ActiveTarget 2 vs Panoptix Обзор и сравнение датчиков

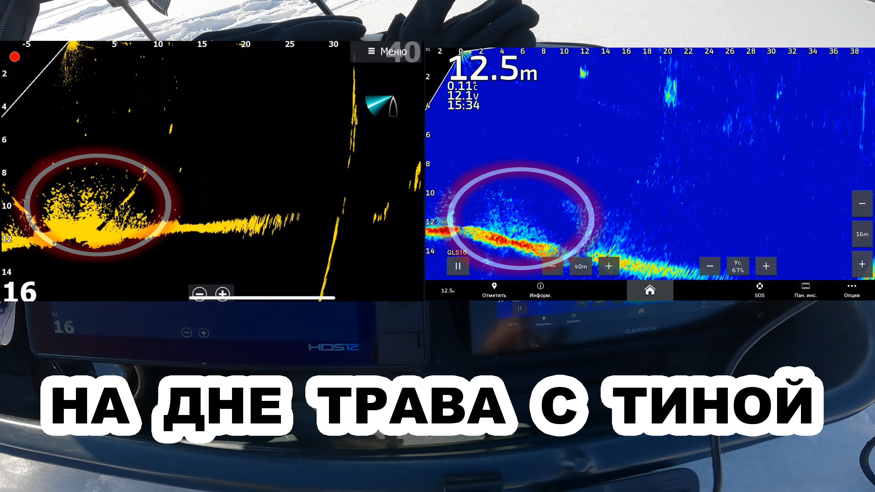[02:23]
On screen: depth 12.5 m
я 5 дюймовую приманку на дистанции получается 12 метров вот и поднимаю вверх вниз сейчас мы 32 датчик и актив таргет 2 есть помехи есть помехи друг на друга они дают сильные помехи сейчас я вытащу гарминовские датчики так вытащил 32 34 давайте тоже для чистоты эксперимента вытащу 34 тоже так вытащен вот приманка ну
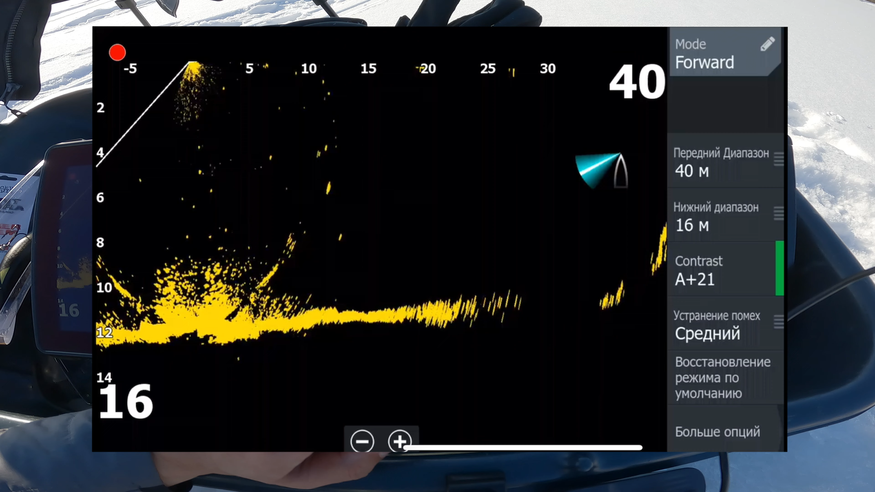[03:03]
видно хорошо видно хорошо по настройкам что у меня тут стоит в настройках контраст авто авто он почему-то аж плюс 21 выкрутил оставим авто
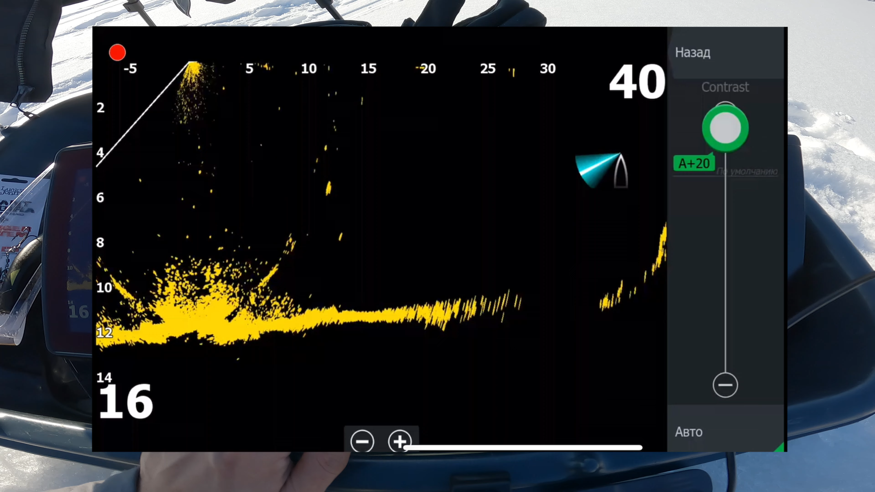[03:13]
устранение помех среднее давайте поставим высок высокая высокий поставили ну не знаю что-то поменялось нет ну чуть-чуть да чуть поменялось давайте оставим на среднем передний диапазон 40 метров как я говорил нижний диапазон 16
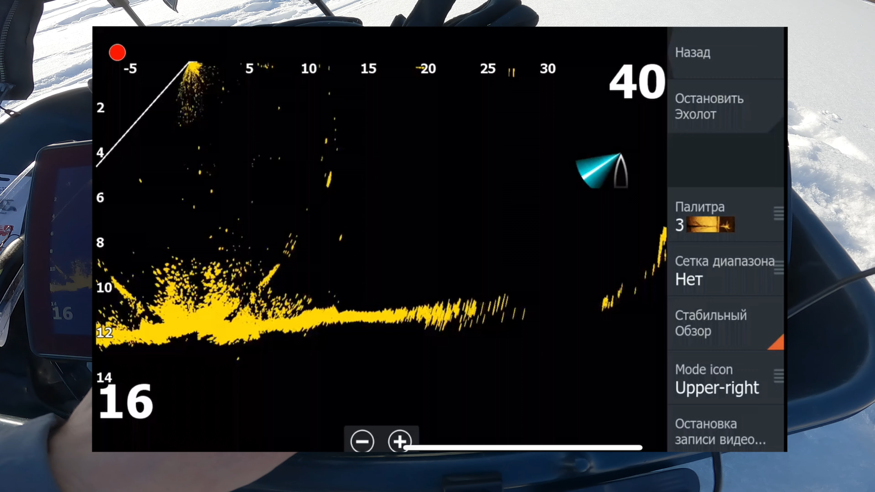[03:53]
больше опций сетка нам не нужна стабильный обзор но ты наверно что-то типа как ахреса я так думаю как ахресу гармина палитра у меня стоит третье можно вторую первую четвертая пятая
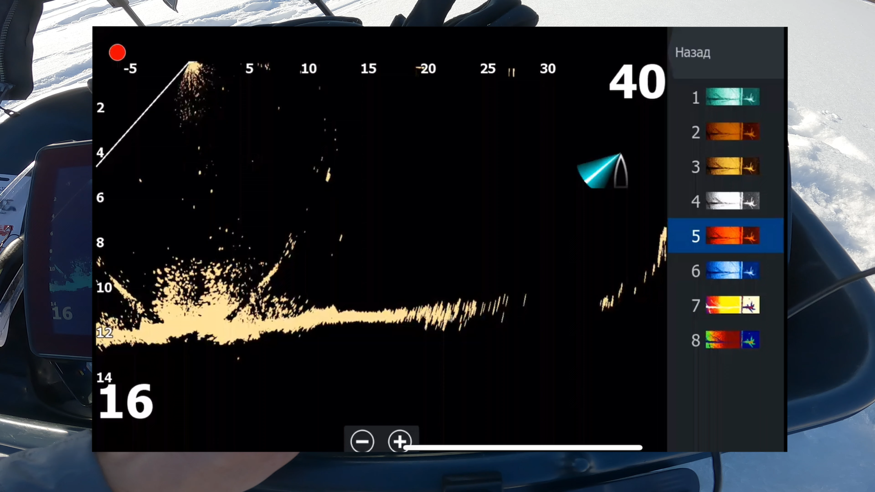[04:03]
шестая седьмая на 8 вообще
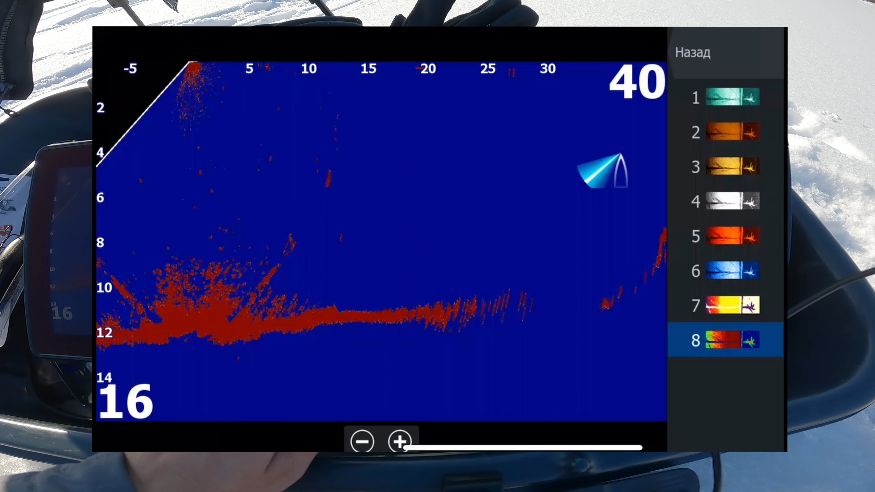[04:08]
ничего не видно оставляем третью не помню честно какая именно
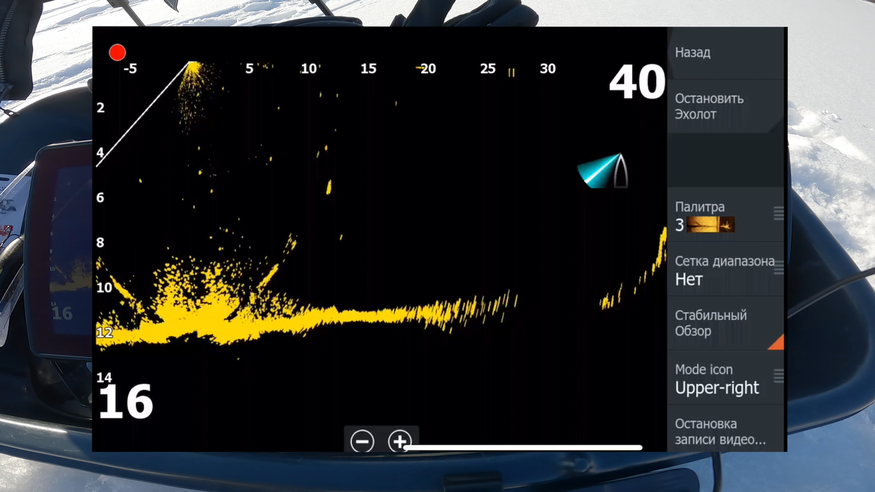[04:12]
для актив таргета лорика ну пускай будет у нас третье так ну приманка видно сейчас проверим как она на дно ложится слепая зона слепая зона у дна что у гармина она существует когда приманка прям у дна как будто бы она уже на дне но там еще есть место так вот она у нас на дне
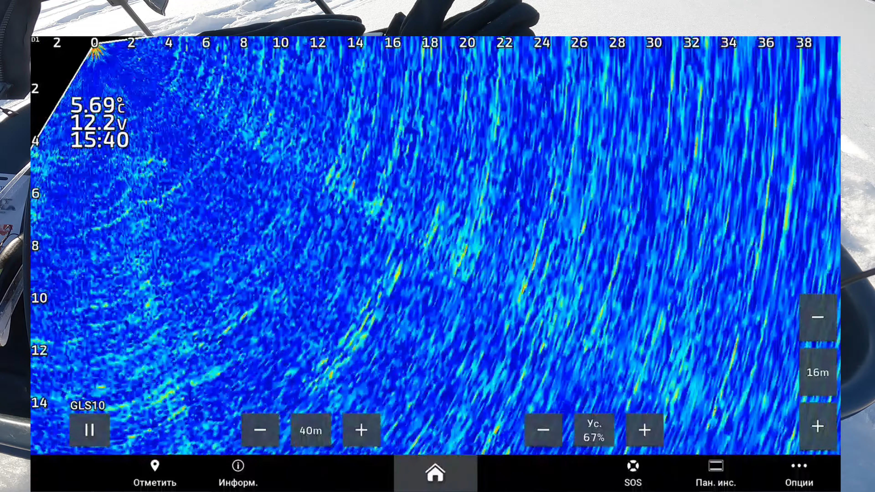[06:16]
On screen: water 5.69°C
что вот это вот прям идеальное положение где он где-то ее временами пытается увидеть вот она 20 метров 5 дюймовая приманка теперь мы опустим 32 датчик у нас появились помехи и попытаемся найти нашу приманку лорики вытаскивать не буду пускают попрыгивать немного помехи на три сторон принципе приманка тоже видно на три сторон будем двигаться дальше дистанция где-то 27 метров 20 метров вот актив таргет показывает
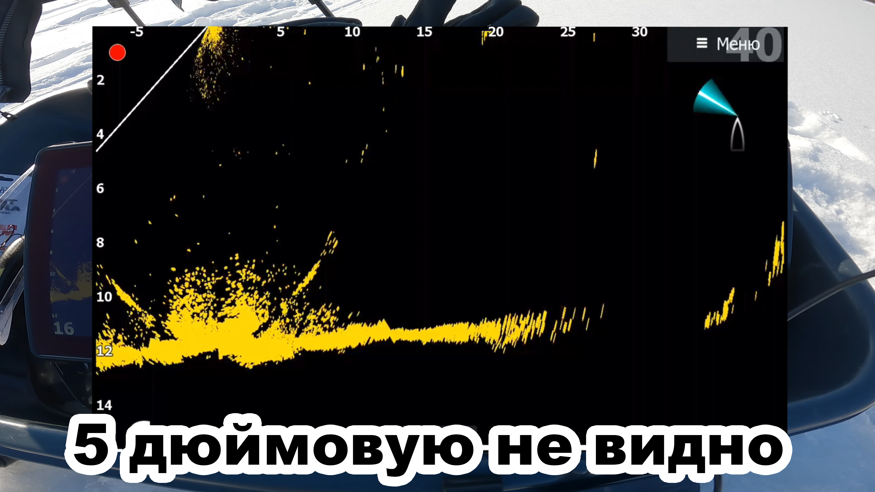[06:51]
приманку но это уже 8 дюймовая 8 дюймовый он еле-еле местами показывает местами она теряется опускаю ниже очень плохо и видно
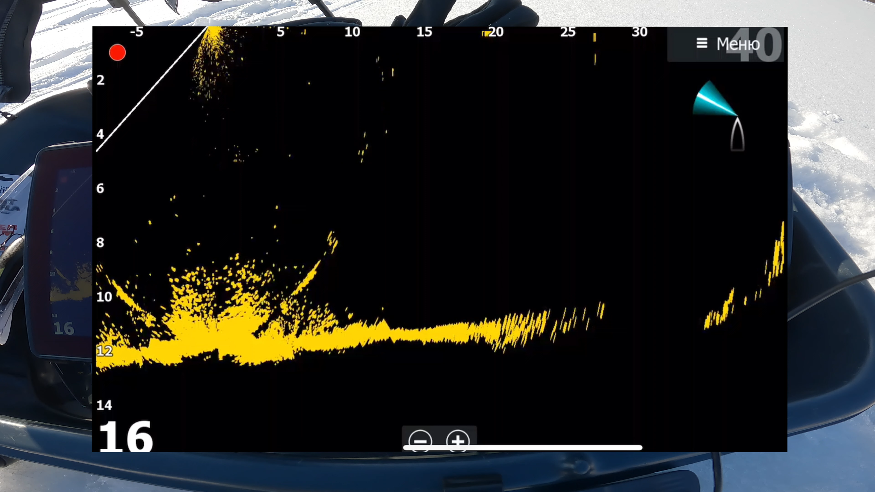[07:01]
потеряется то появляется ротатор при этом я не кручу 32 датчик посмотрим что он нам скажет увидит ли он вообще